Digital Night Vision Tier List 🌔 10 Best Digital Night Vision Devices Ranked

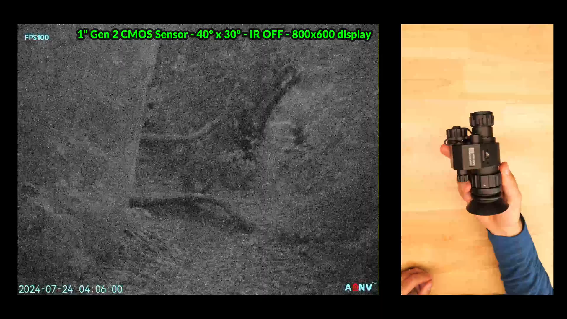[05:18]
The P2 offers excellent field of view, very low latency, high frame rates,
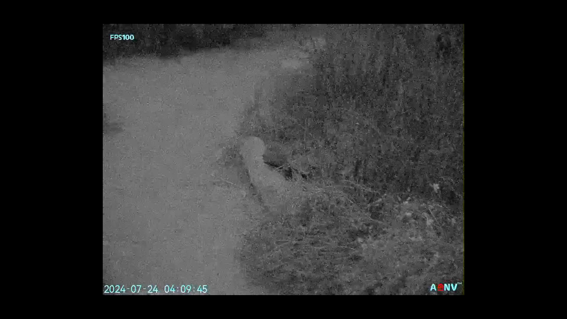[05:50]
The device is very lightweight, you can swap between 16340s, CR123As and 18650 batteries so there's a lot of flexibility here
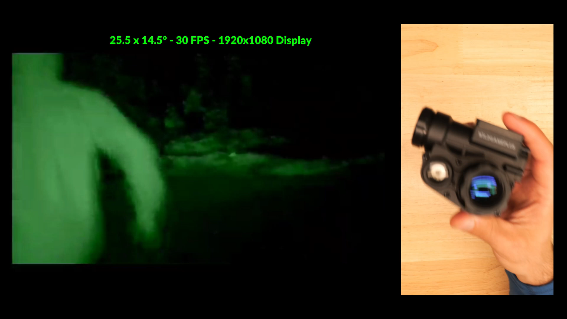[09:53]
It does have a decent low light sensor but it's not nearly as good as the MVG30 but it is better than the sub $200 units at low light no IR
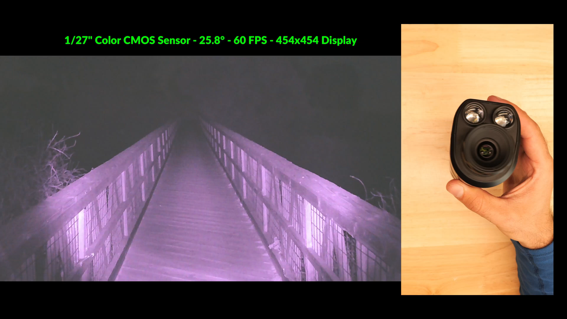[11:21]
IR lighting but again the color viewing mode is a pretty cool feature and might help you spot things that you might otherwise miss with monochromatic devices and it also has very good onboard 4k video recording capabilities which are definitely better than any of the rest of the devices around the same price point.
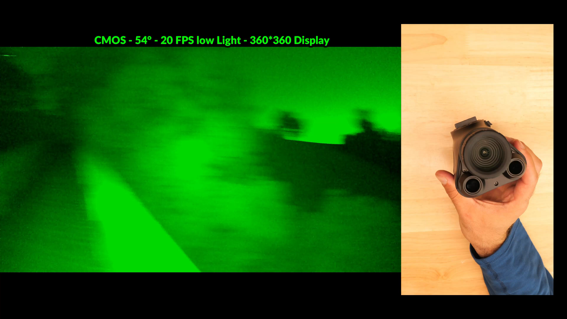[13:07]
It runs off of a replaceable 18650 battery,